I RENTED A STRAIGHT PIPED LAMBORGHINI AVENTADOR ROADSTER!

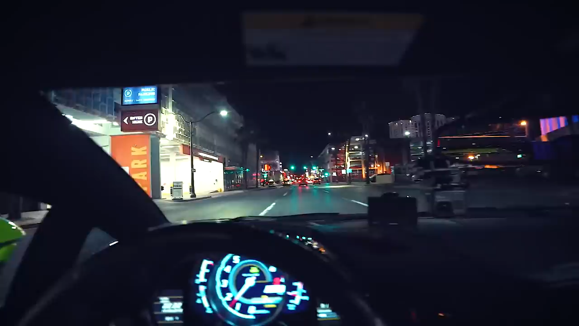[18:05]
Happens to not be downtown Vegas. This is downtown Vegas. Old Vegas.